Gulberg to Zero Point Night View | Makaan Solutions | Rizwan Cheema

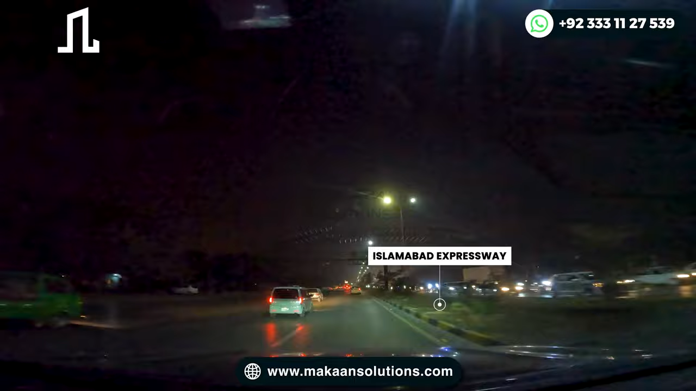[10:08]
चोक हो जड़ा एवन दो सिंग्नल फ्री कोरिडूर के बावजूद शाम को जब आ� अचेट और राइट का सक्टर है और राइट साइट इस मार्च पर शकर पड़ियां परेड ग्राउंट है जो आप आमतवर 25 मार्च की प्रेड देख्टें वह सी जगह भी होती है राइट साइट 2 एस लामबाद में
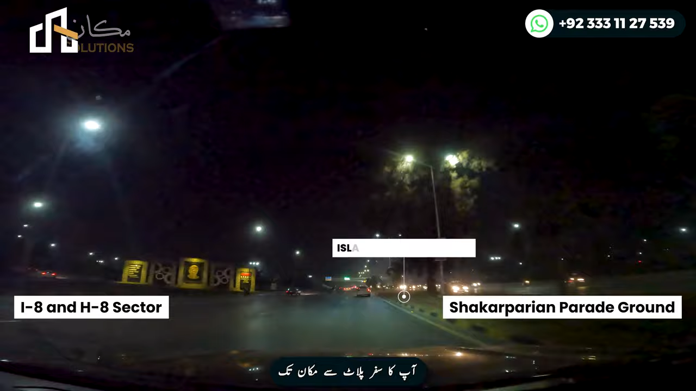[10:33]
में एक्स्पंसिफ काउंट यह जह राइट
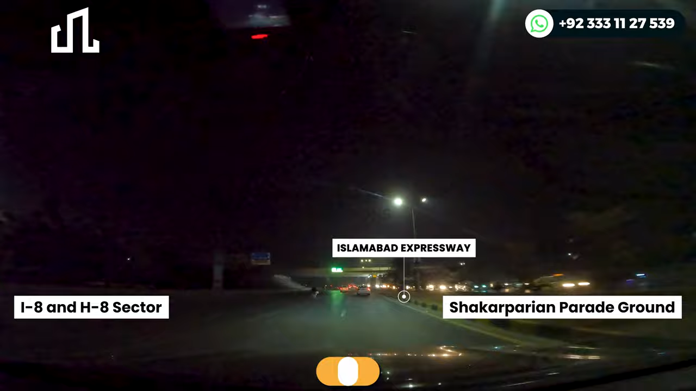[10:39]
परेड्पर
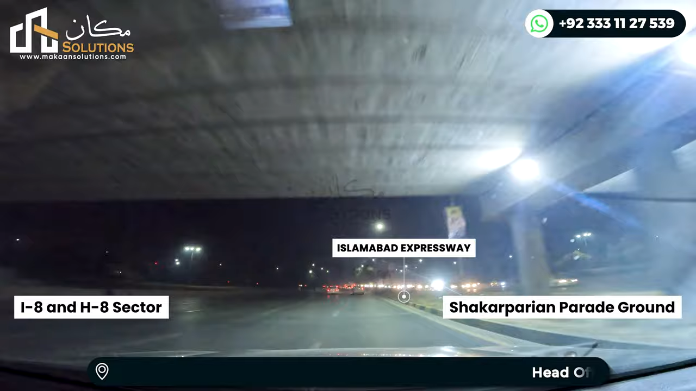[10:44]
तो पिंडी में है प्रेट ग्राउंड जो है इसको अगर आप क्रॉस करें तो आगया के पास जो आप्शन आते हैं वो जिरो पॉइंट बिलोग को विजिविल्टी सामने से नजर आने लग जाती है कि जिरो पॉइंट इतने नेरबाइ डिस्टन्स बे हैं अब जिरो
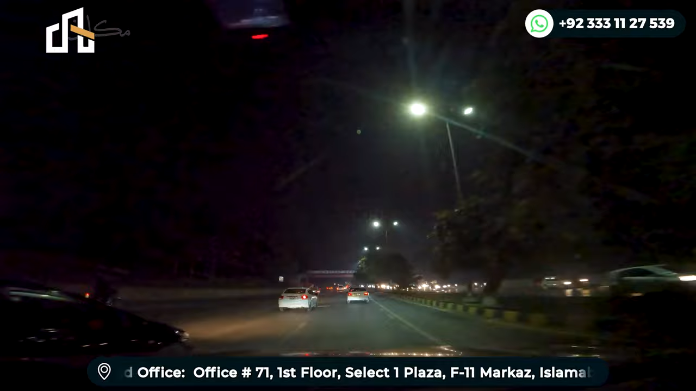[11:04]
पॉइंट की विए एक जिस्ता फैज़ाबाद की पॉइंट पे ट्रैफिक की कंजेशन होती है एड समग टाइम्स रीजन